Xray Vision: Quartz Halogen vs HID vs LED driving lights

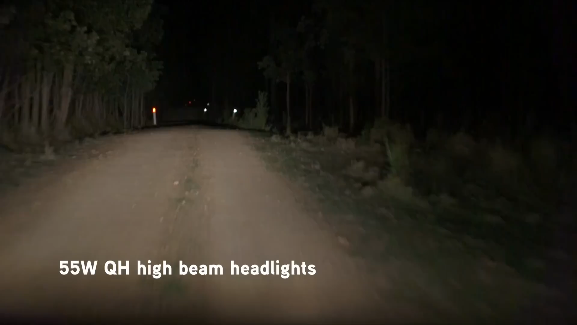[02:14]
This is the vehicle high beam on its own, which as you can see, doesn't shine very far down the track. When you add the Quartelligen driving lights, straight away you can see further and see more detail out in front. The 90W HIDs are the most powerful on the market, so they're not only noticeably brighter, but you can also see the light is hitting the trees in the far distance.
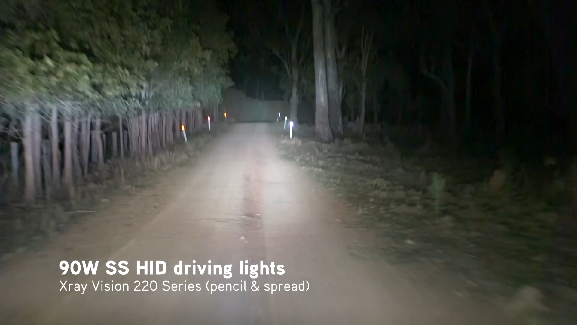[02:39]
The state-of-the-art quad-optic LEDs don't have the same distance as the HIDs, but you'll notice a lot more light out to the sides of the track, thanks to the LED's wider beam patterns. Here on the highway is where the HIDs really come into their own, providing powerful beams of light as far as the eye can see.
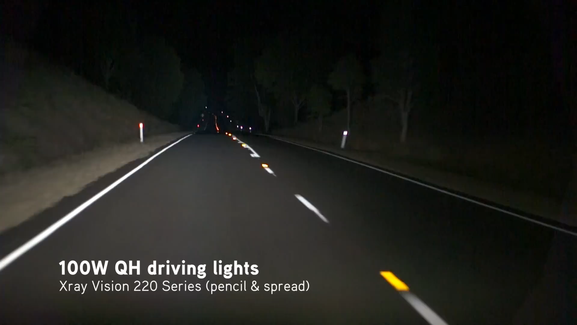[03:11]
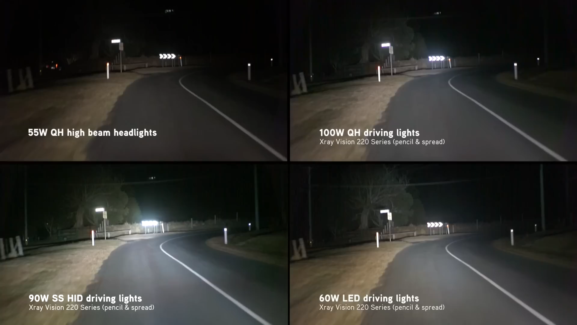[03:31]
On this winding hinterland road, the LEDs provide the best balance between beam distance and beam width, allowing vision around corners without creating an intense hot spot.